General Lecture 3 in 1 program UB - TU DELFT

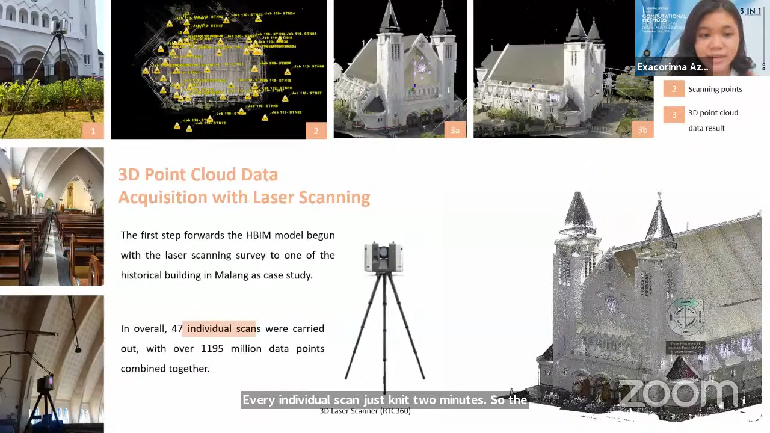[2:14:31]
Pictures number 3 is data 3D point cloud, result of scan using RTC 360. Every individual scan just need 2 minutes. So the whole building scan takes just a few hours. Next. Afterwards, 3D data point cloud should go through post-processing to registering, cleaning noise, and global registration. And the next step is to convert the data so that it can be entered into the Revit software for modeling purpose. Next.
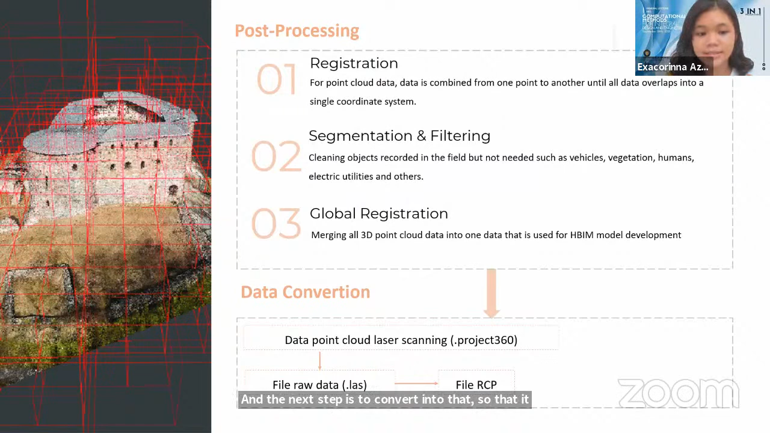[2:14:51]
Okay, third step is doing tracing and leveling in Revit software.